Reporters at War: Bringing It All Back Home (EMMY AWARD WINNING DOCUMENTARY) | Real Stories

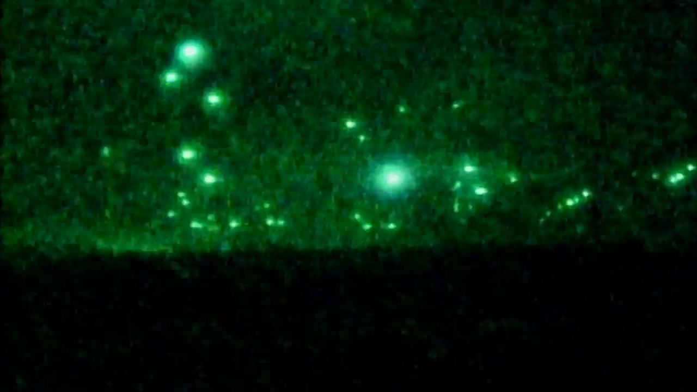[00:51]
The sky over Baghdad is black.
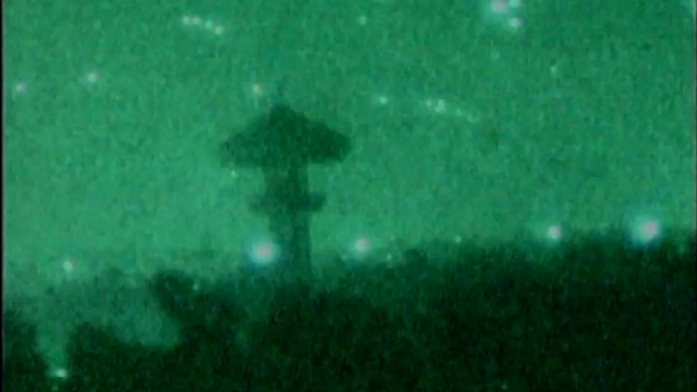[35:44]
It was more dramatic for those in Baghdad.
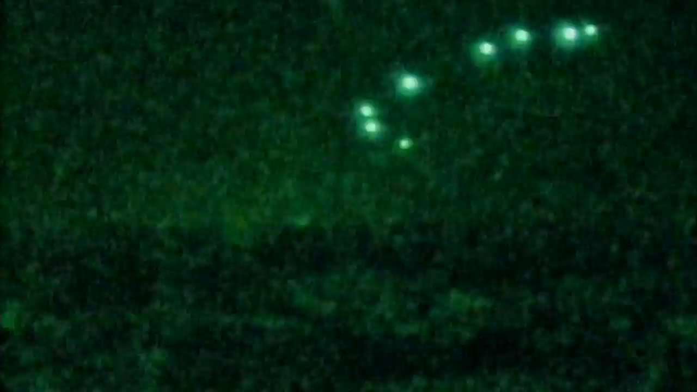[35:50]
New night vision cameras allowed television reporters to film the action even after dark. They looked live, but even these pictures took up to 3 days before they were broadcast.